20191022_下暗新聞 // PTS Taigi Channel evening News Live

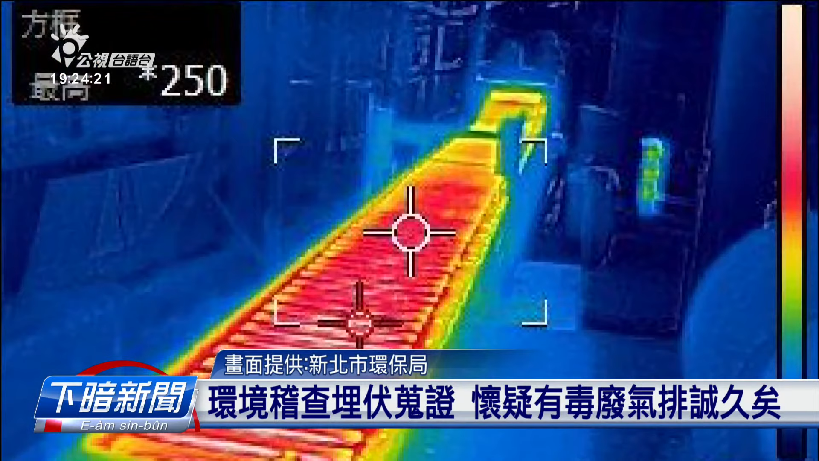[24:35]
温度有到280度，看起来排放有毒的废气已经真久啊，严重破坏空气品质。
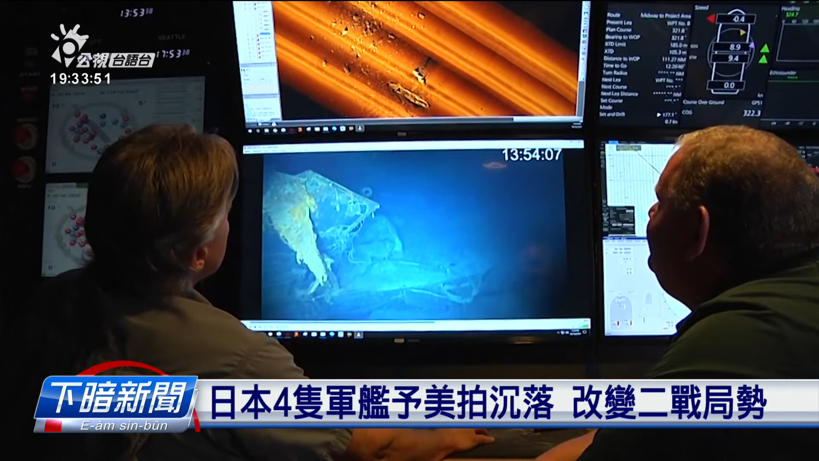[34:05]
经过几多年，总算在这个月确定加号号加赤城号的沉船的位，也摄到加号号的影像。